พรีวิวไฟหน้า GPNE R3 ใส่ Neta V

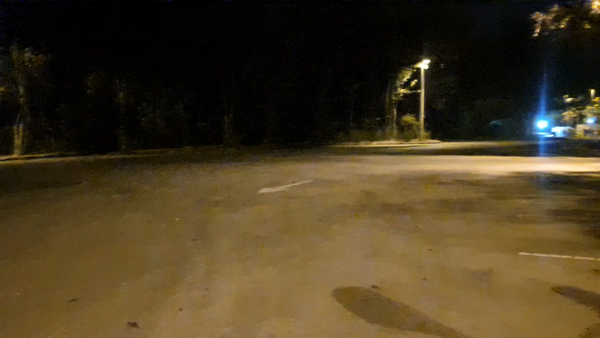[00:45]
ของ Haiku ส่วนนี้คือภายนอกรถ
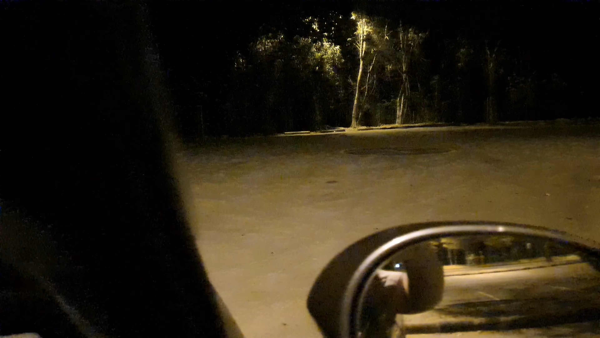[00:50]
เป็นประมาณนี้ ภายในรถประมาณนี้ทีนี้ลองมาเปิดไฟ
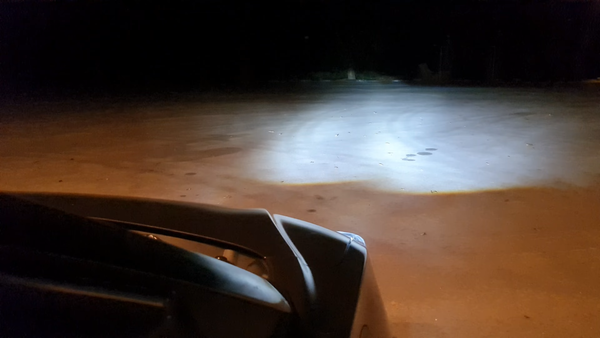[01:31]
ทีนี้ลองดูไฟสูงบ้าง นี่คือไฟสูงเทียบกันจะจ่ะในรถนอกรถแล้วก็ลองมาดูระดับต่าง ๆ ของไฟตอนนี้อยู่ระดับศูนย์ ก็คือสูงสุด ไปดูระดับที่ 1 ต่ำลงมา